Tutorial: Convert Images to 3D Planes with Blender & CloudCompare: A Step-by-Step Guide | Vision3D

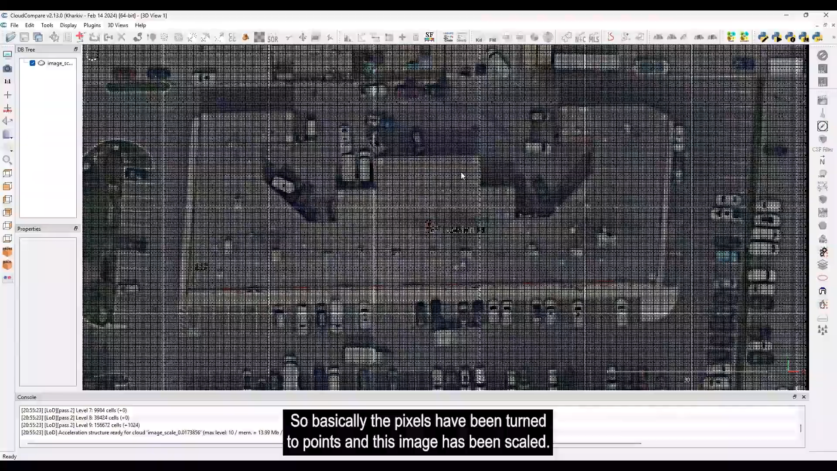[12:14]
image has been scaled and if I want to check it I can bring up
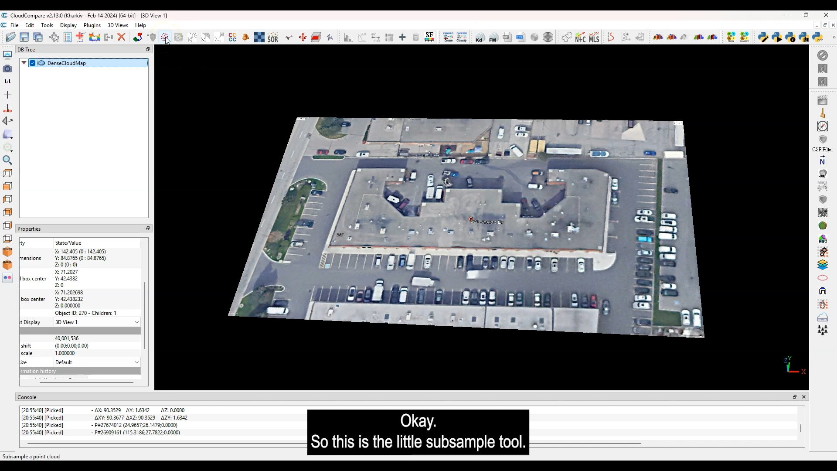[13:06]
subsample tool and it says spatial subsampling what's the minimum space you want so I could
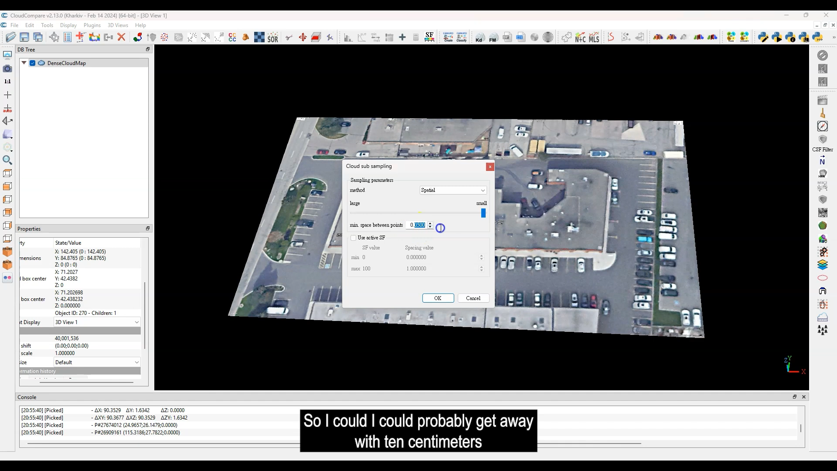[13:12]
I could probably get away with 10 centimeters but we'll stick with five okay so this is in meters so 0.05
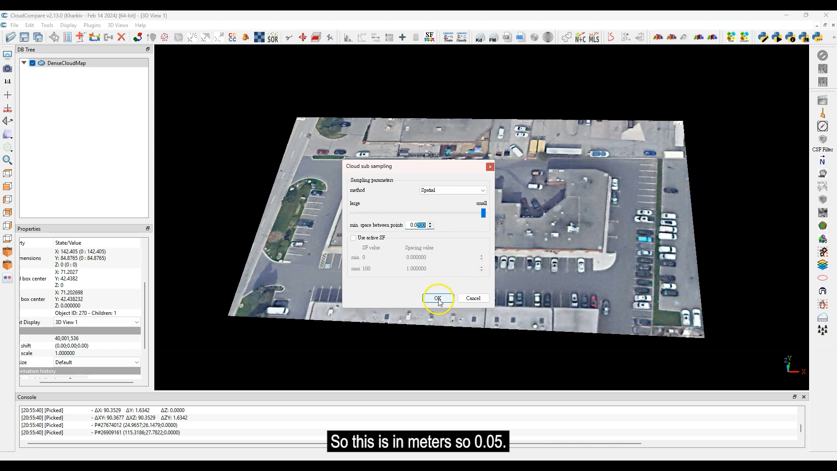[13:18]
and I'm just going to click okay so basically what it's going to do right now it's going to go through this point cloud I set it to five actually five centimeters and so every five centimeters
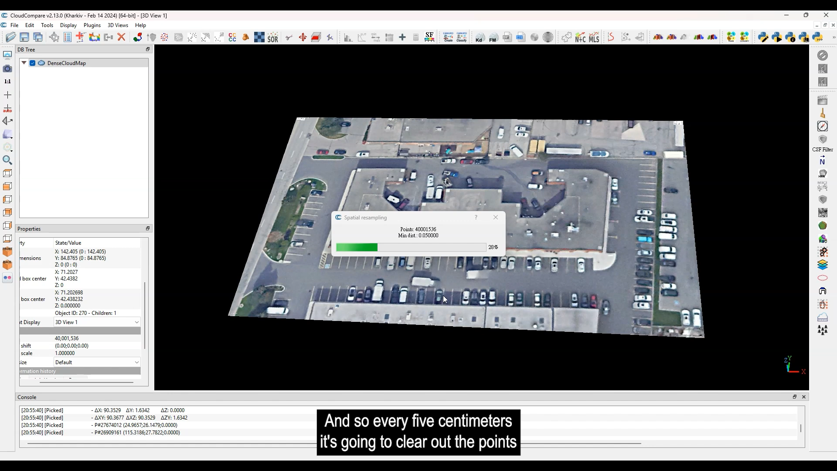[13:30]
it's going to clear out the points in between you know any two points which are five centimeters so it makes this
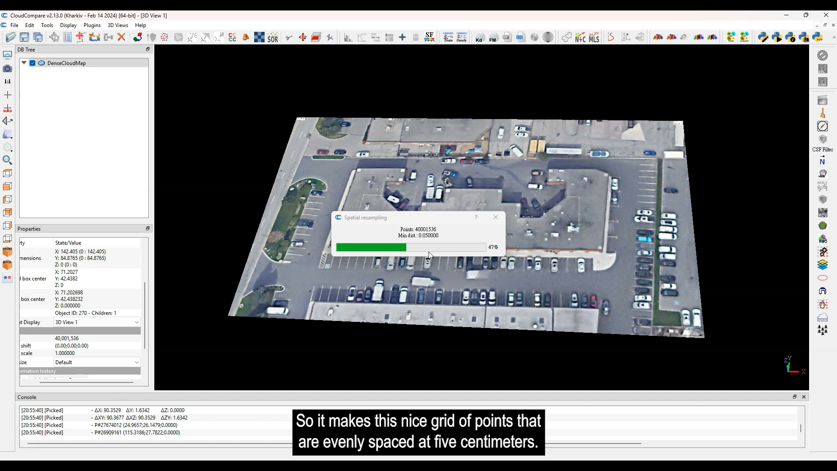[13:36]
nice grid of points that are evenly spaced at five centimeters but what that does too is it's going to lighten the load here
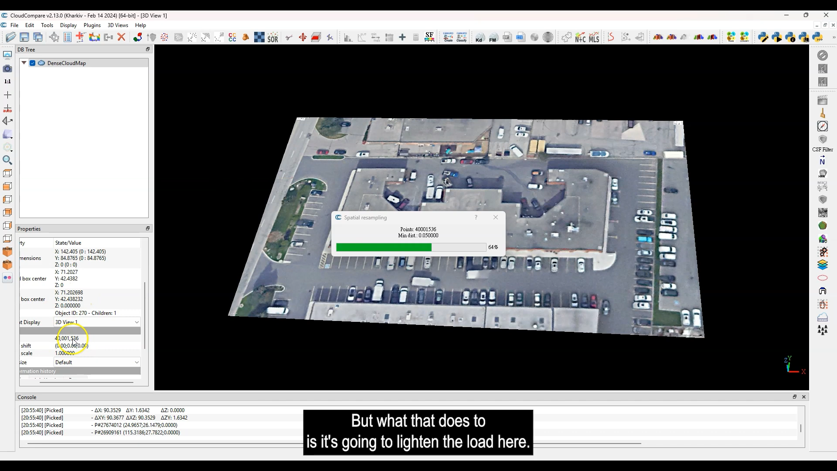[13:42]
right now it's 40 million points for this image and once it's done it's going to maybe put it down to I would say less than five million points or something like that that's that help that's very helpful okay let's see what we got here now oh yeah you can see so here I got the dense cloud map that's subsampled the
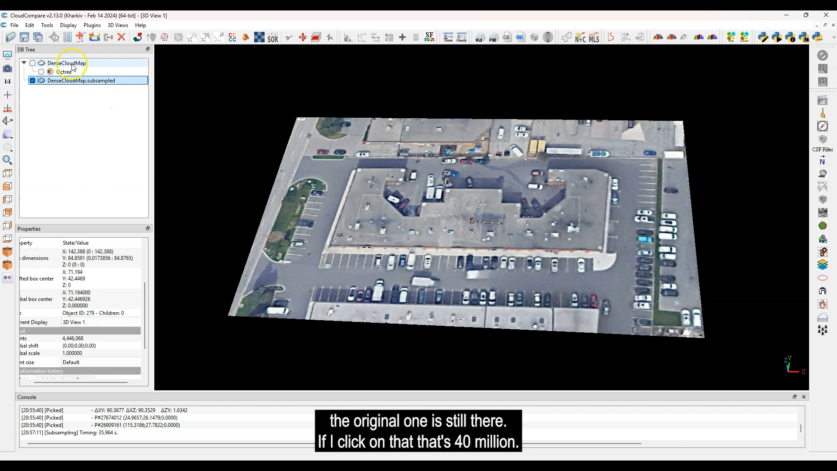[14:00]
original one is still there if I click on that that's 40 million if I click on this new one you got 4.4 million okay perfect
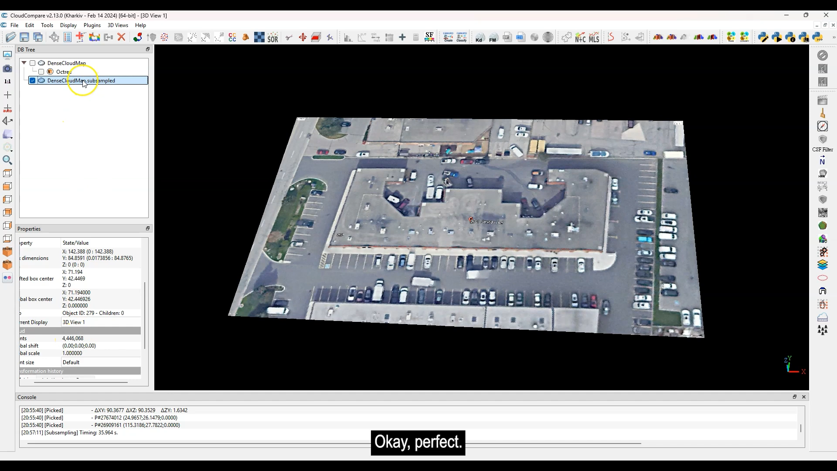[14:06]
so if I want to call this I don't know I'll call it five five centimeter okay that will
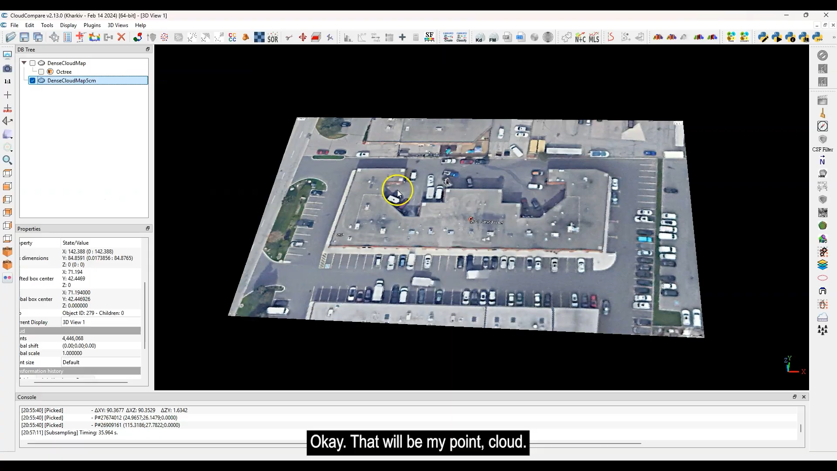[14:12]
be my point cloud so this here I can now just export it's scaled it's converted